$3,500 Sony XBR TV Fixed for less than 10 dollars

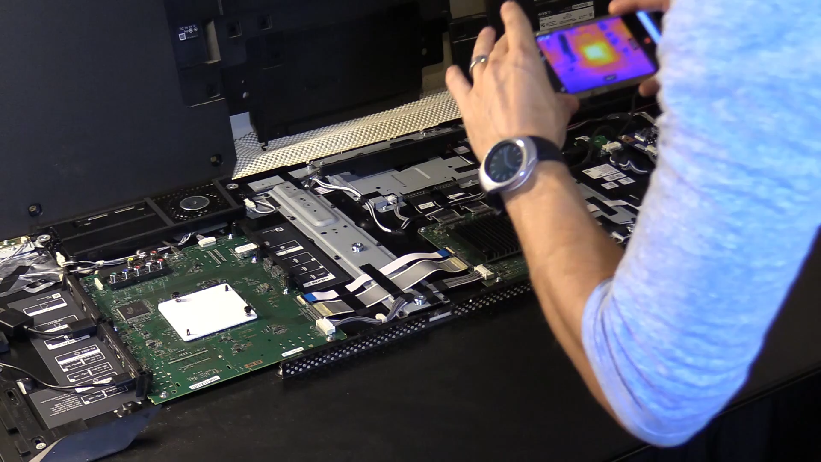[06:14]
use my thermal camera while overlooking all the boards I noticed that the TV turned off and I
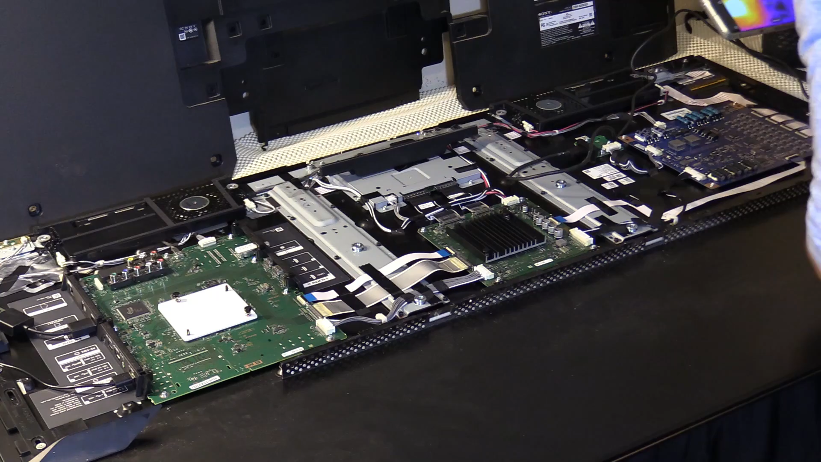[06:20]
was getting the red flashing light of death now I did take some pictures of the ICs that were really overheating and so I decided to use thermal pads to conduct some of that heat away from the components
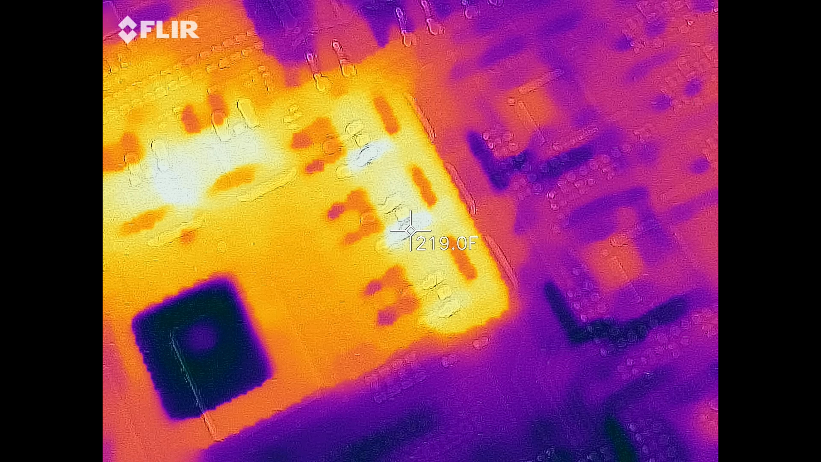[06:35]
to the heat shield so here's some close-ups of those ICs that are overheating
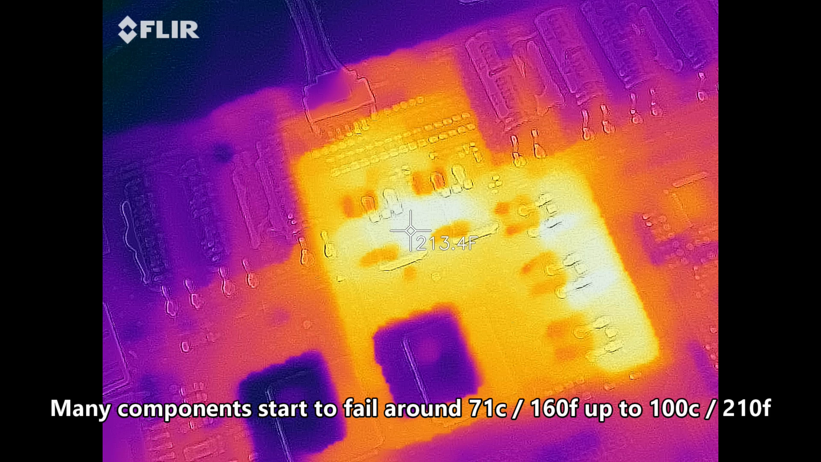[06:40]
On screen: spot 213.4°F
and if the temperature reaches over 200 Fahrenheit it can cause the TV to shut down there is a temperature setting in
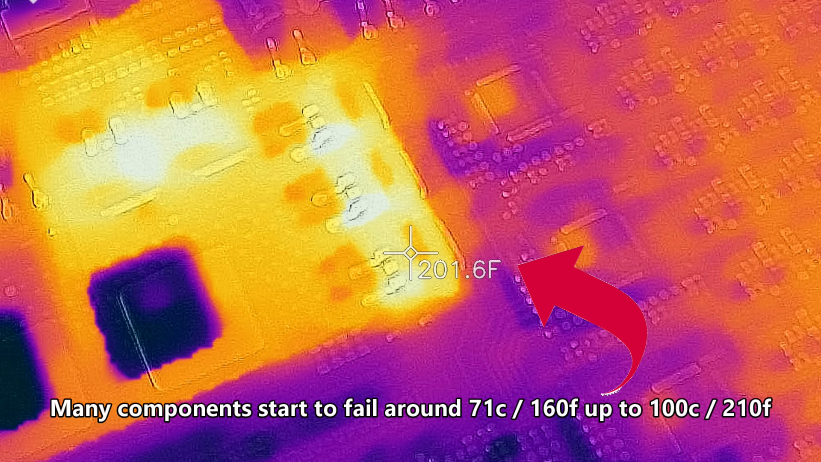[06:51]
On screen: spot 201.6°F
the TV that causes the TV shut down as a safety precaution